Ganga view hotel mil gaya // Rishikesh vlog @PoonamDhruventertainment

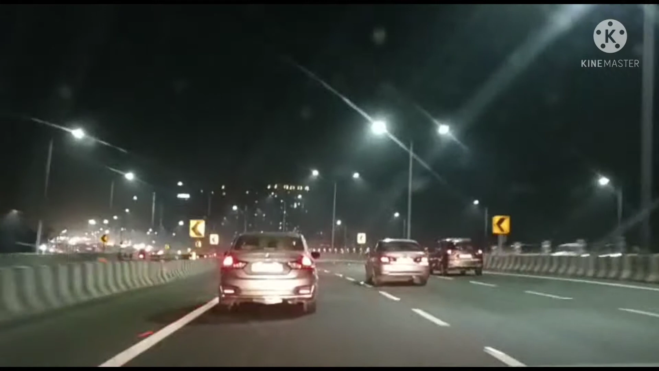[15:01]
हरिद्वार भी जाना इजी हो गया है, कितने सुंदर रोड बन गए हैं, सारा जाम वगैरह सब खत्म हो गया है। ये सब योगी जी के राज में है। यूपी का ये नज़ारा सही में बहुत अच्छे रास्ते बन चुके हैं अभी हाईवे।